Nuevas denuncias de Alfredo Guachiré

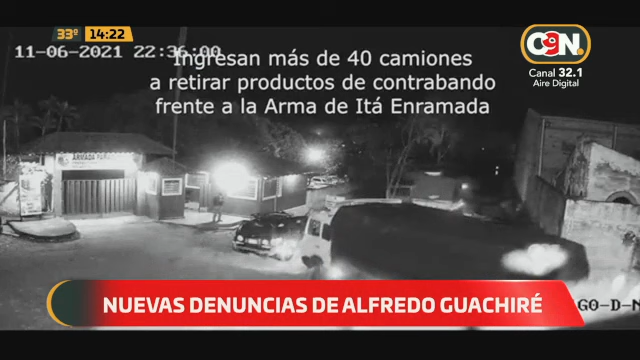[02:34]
Están actuando, o estarían actuando según estos videos, según esta investigación, como cómplices directamente. El primer video dura 20 minutos, y pueden ver que el 11 de junio de 2021,
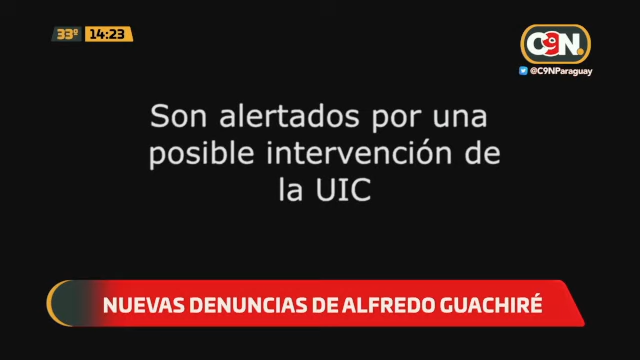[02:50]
desde las 13.30 horas, inician los traslados de la mercadería del lado argentino hacia zona de la Armada.
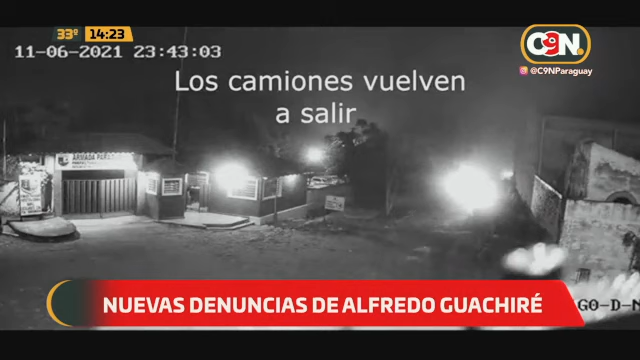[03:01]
Luego, pasando las 22.30, empiezan a ingresar cerca de 40 camiones al predio de la Armada. 40 camiones. Bueno, este predio de la Armada paraguaya siempre, siempre está resguardado.
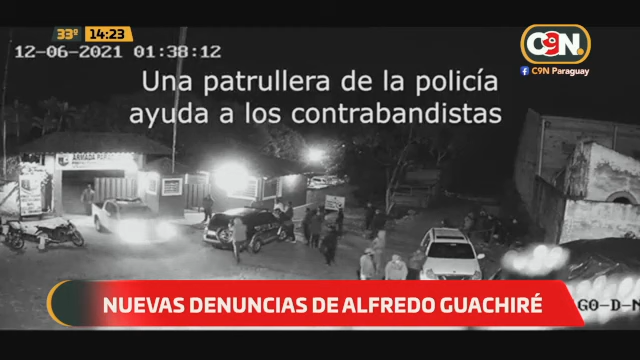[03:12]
Ahí estamos viendo la presencia de una patrullera de la policía. A ver, Carlos, si me ayudas, ¿bajo qué jurisdicción queda esta sede de la Armada?
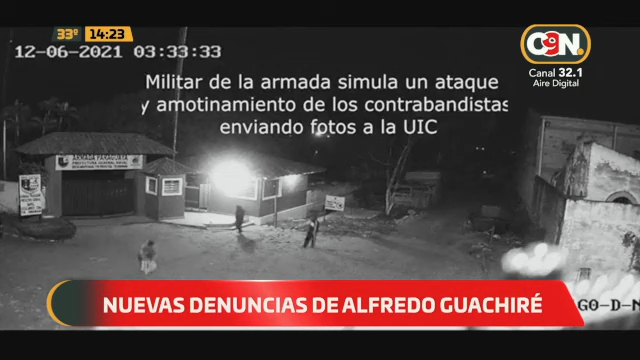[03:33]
O sea... Está la Comisaría, la Armada. Sí, está ahí al lado. Sí, o sea, sería una patrullera... Comparten el patio. El mismo predio. O sea, sería una patrullera de la Comisaría 13, es la pregunta. En este video, por lo menos, no se distingue bien la numeración de la patrullera para identificar. Pero se acuerdan, perdón la interrupción, que creo forma parte incluso de las mismas cámaras que... ¿Se acuerdan ustedes de ese convoy de camiones que también era encabezado por una patrullera? No es la primera vez.
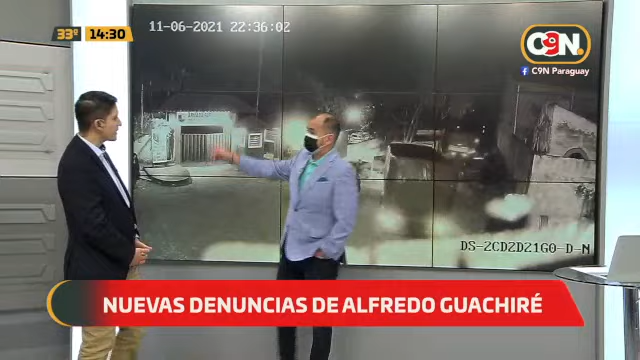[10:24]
Armada paraguaya. Armada paraguaya. 22 horas con 36 del mismo día que denunciaba en este tuit. Fíjate, fila y fila un convoy parecería de guerra pero estamos en Paraguay muy cerca del río entonces corresponde a...